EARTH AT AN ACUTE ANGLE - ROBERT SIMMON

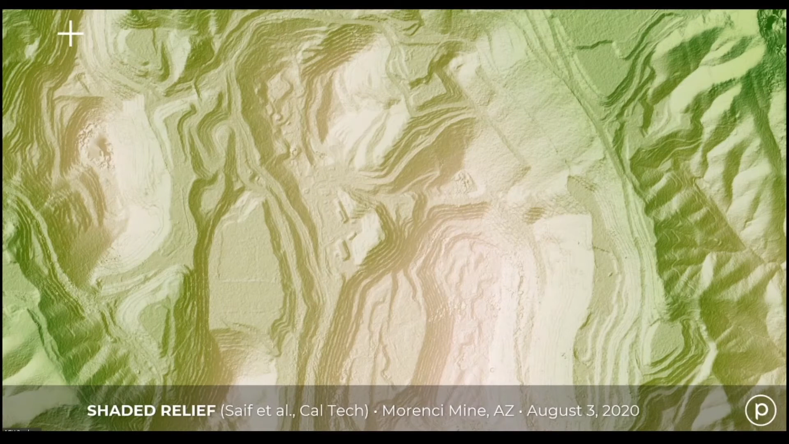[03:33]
Or you can combine nadir views with off nadir views to reconstruct a 3D map of a landscape and make a 3D elevation model, a digital elevation model. And the more different angles that you combine, the more accurate the resulting map.